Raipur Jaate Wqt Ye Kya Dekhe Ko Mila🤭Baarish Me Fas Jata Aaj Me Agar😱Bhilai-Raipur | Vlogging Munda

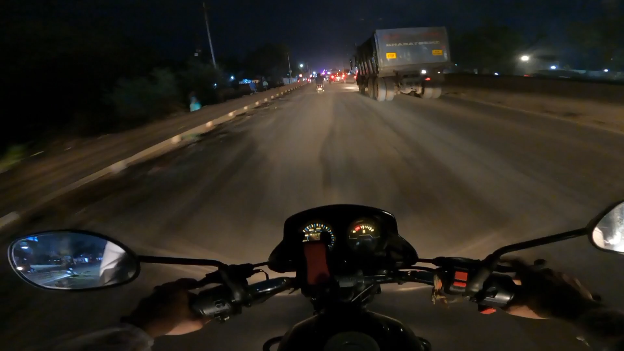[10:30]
आए बस बिजली चमक रहा है आपए जिए नहीं रहा है बिजली चमक रहा है अब ही रहा देखो कहा शाम के टैम निकला था हो इतना धोल धोल अंधेरा अंधेरा एक मिनाट में गोभी उधर से ही जाने
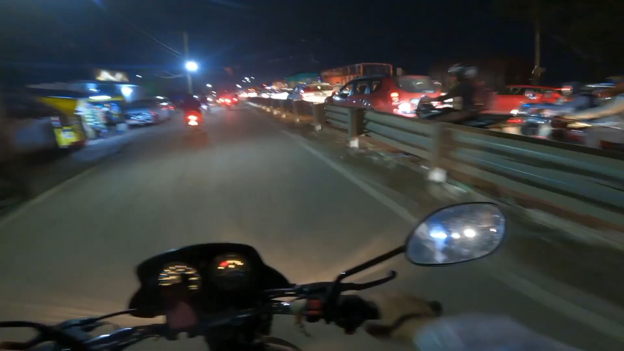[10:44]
देखो क्या ट्राफिक की ट्राफिक अरे इधर दीरे वारिस नहीं गिर रहा है एकत्म बड़े बड़े आईस्या
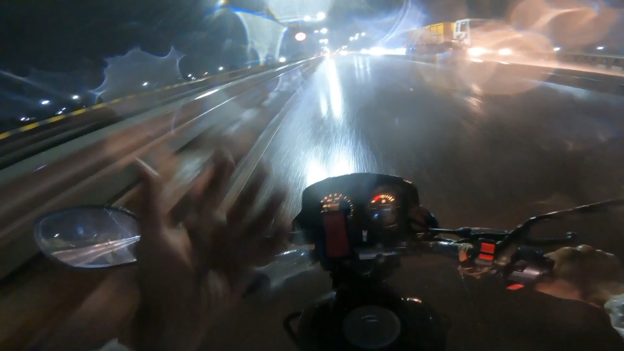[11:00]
इसे भुंडे कि रहे है लेंडा जाईसा इसे लेंडी जाईसा है पूरा गिरे है बाप रे अरे बाप रे बाप मेरा तो जूता
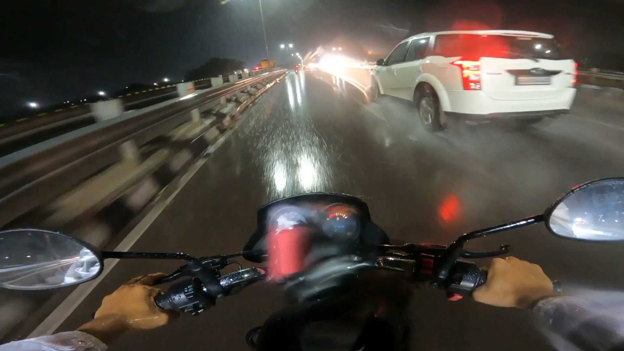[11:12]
आज गया इतना इसे भी धोना ही है जूते को मेरो कोई दर्द नहीं अब देखो यहां रेंकोट पहिन रहे ना इसलिए मैं अपनी तयारी पहले से करके रख लिया तो मालूम है बारिश गिरना शुरू आना फिर तो गया मामू �